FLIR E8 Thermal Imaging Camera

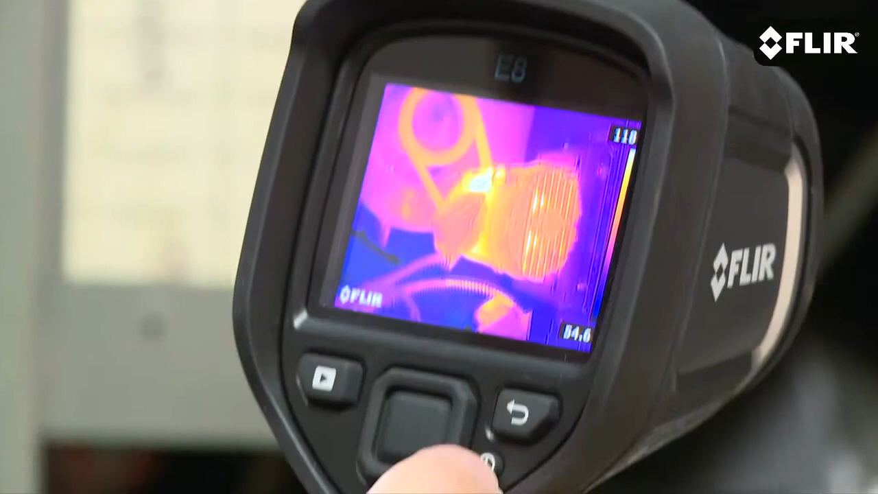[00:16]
Like the E4, E5, and E6, the E8 is a very easy to use point-and-shoot thermal imager.
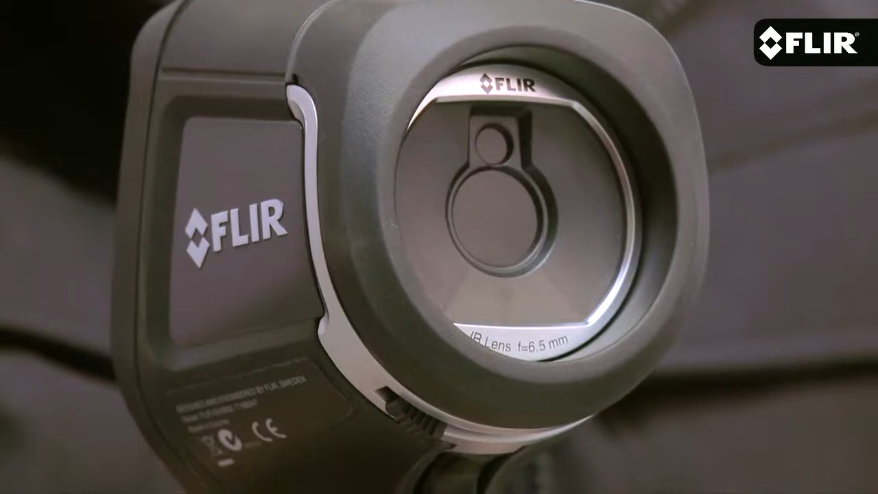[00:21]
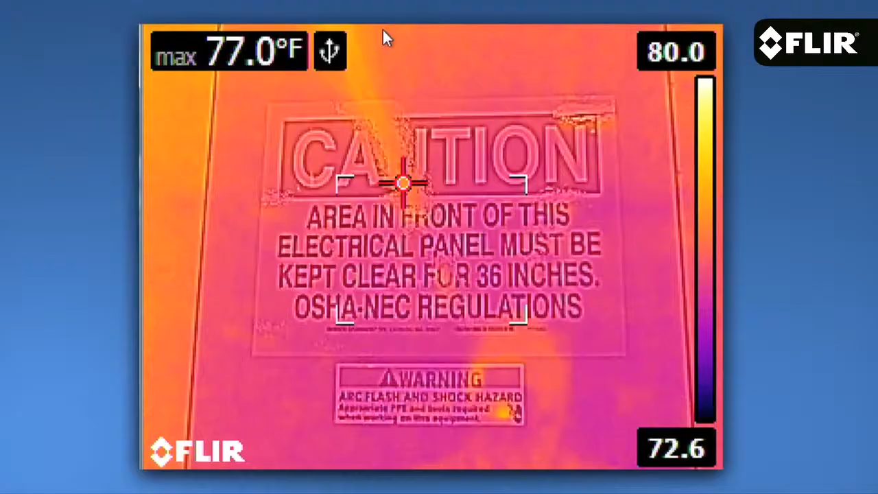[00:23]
On screen: max 77.0°F
It's got a fixed-focus lens that gives you a nice wide 45-degree field of
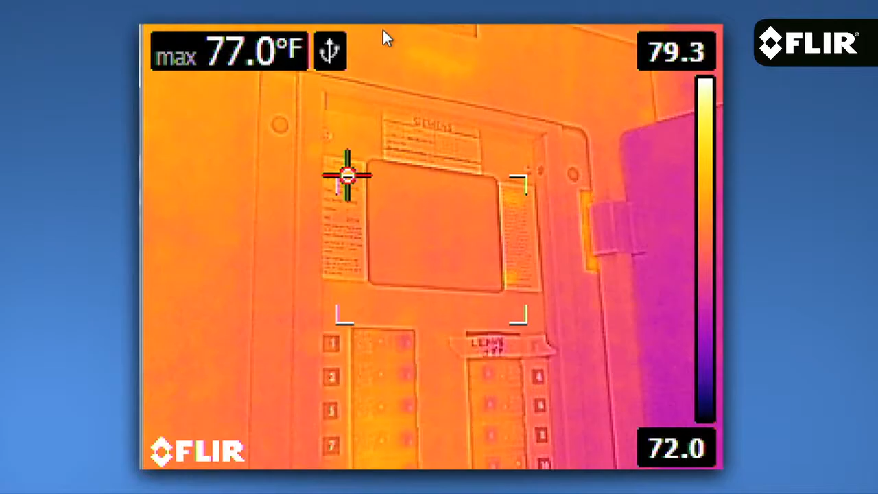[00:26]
On screen: max 77.0°F
view and a bright 3-inch LCD that makes images pop.
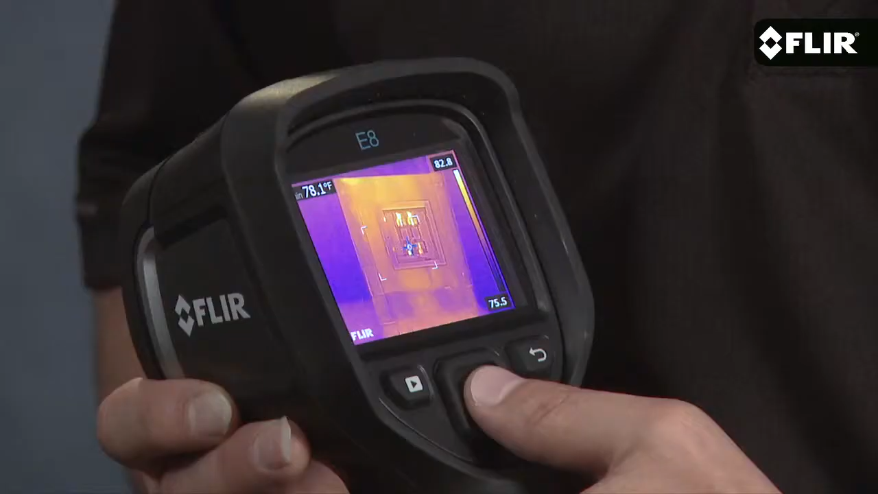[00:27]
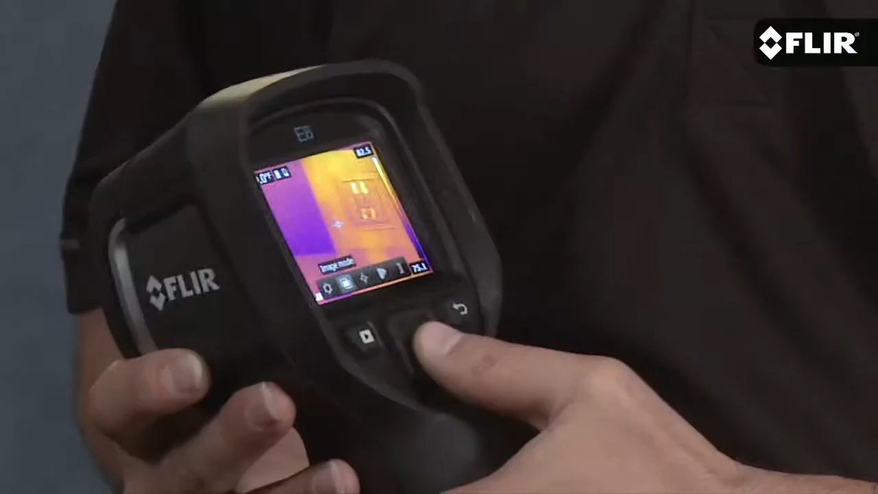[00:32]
The simple user interface is only a button push away and gives you quick access to parameters like emissivity, so you can measure surfaces accurately,
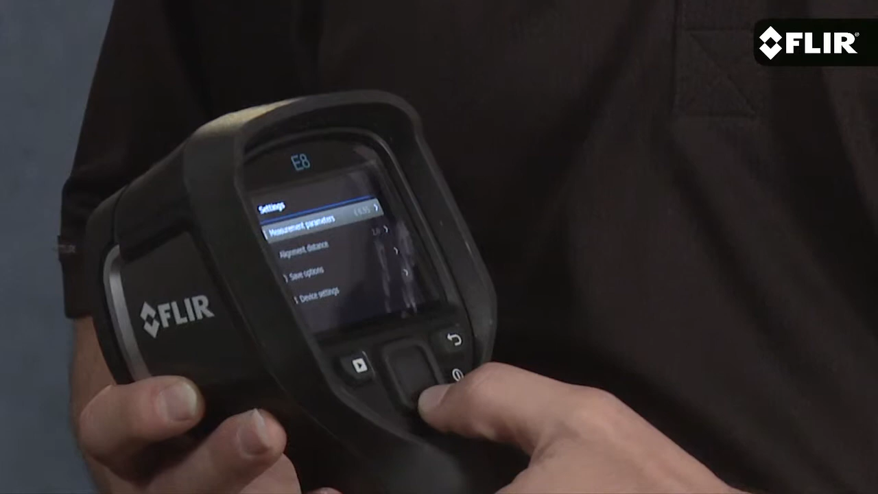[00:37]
a choice of color palettes, and different viewing modes.
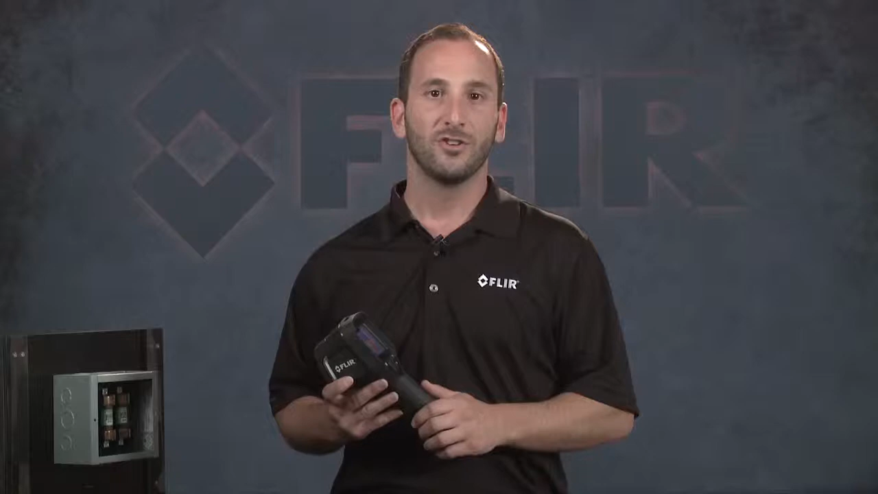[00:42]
You can choose thermal only, visible only, picture-in-picture,
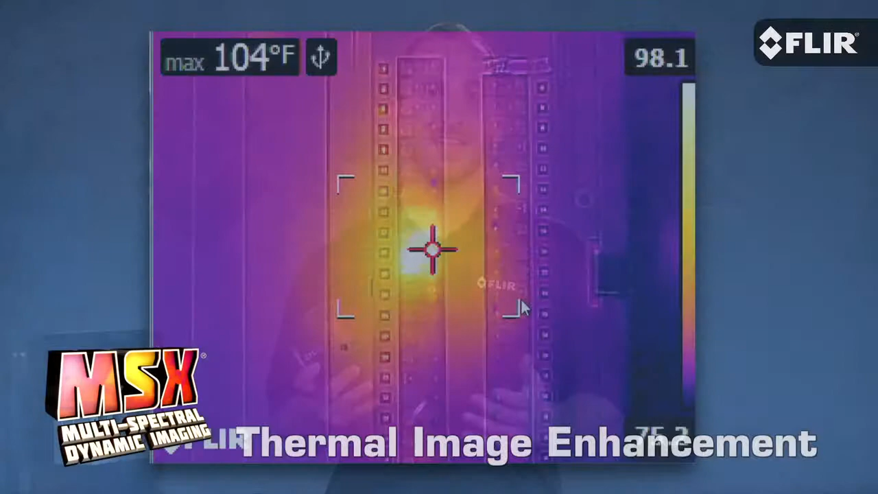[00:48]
On screen: max 104°F
or MSX that enhances thermal images with key visual details so you can instantly recognize the location of the problem you found.
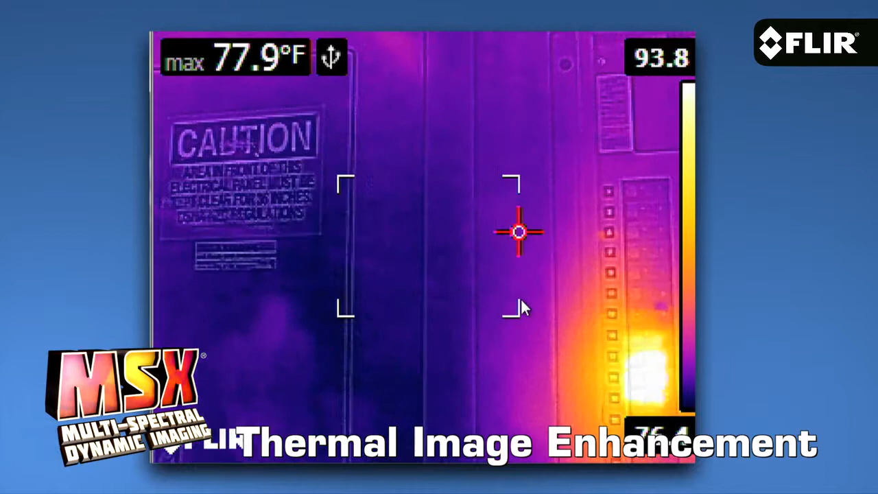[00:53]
On screen: max 77.9°F
But as I mentioned a moment ago, it's resolution that really sets the E8 apart in the EX series line.
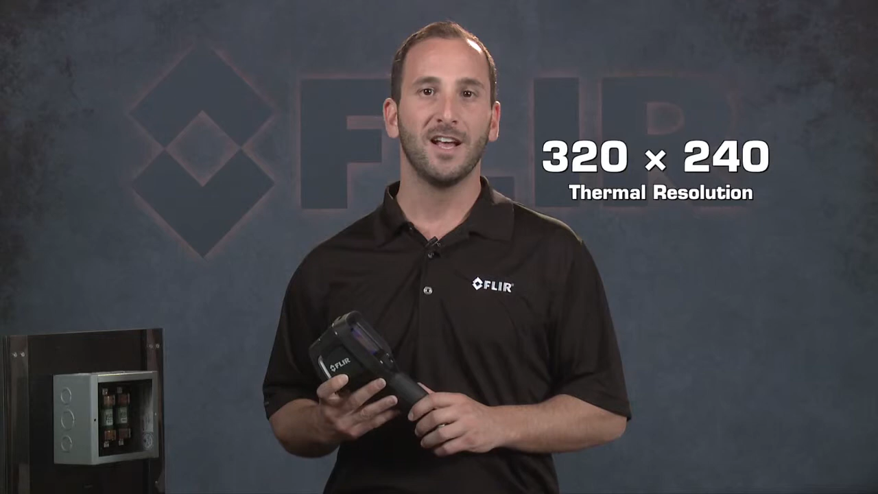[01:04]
At 320x240 resolution, the E8 gives you 76,800 pixels of thermal imaging power.
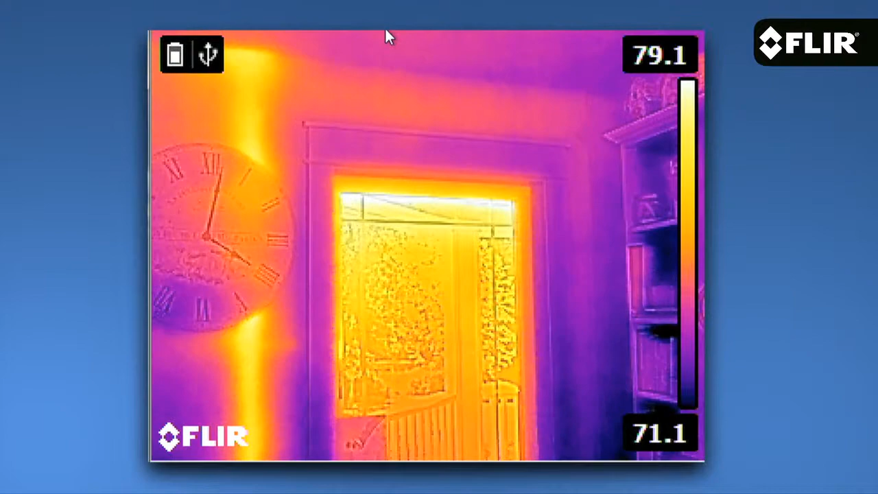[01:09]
That not only produces a stunning image, but it puts more spots on the target to help you measure temperatures more accurately,
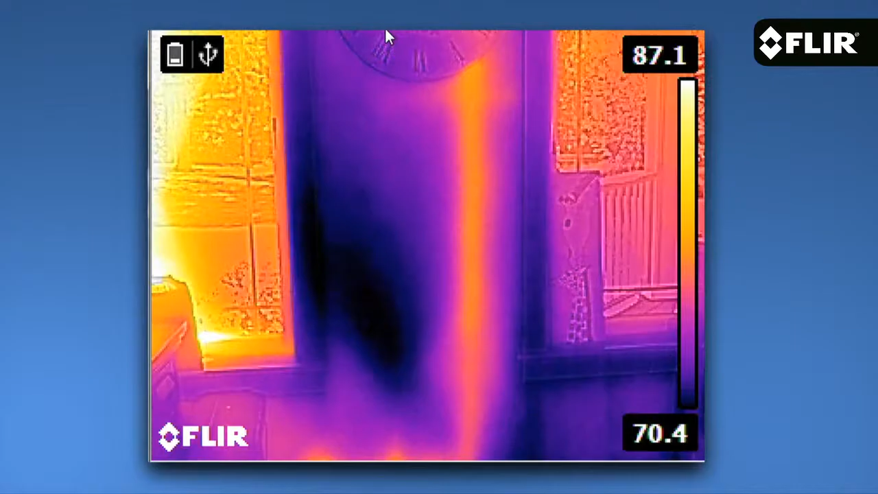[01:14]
especially if they happen to be small ones or you need to scan components from a safer distance.
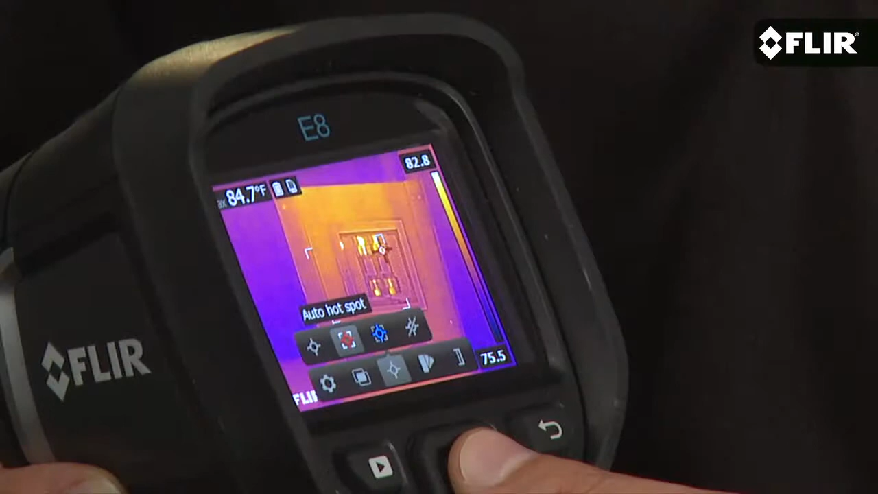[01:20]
On screen: spot 84.7°F
E8 also gives you some handy diagnostic tools, including an area box with an auto hot or cold spot to track the highest and coolest temperatures within it, an isotherm option, and more.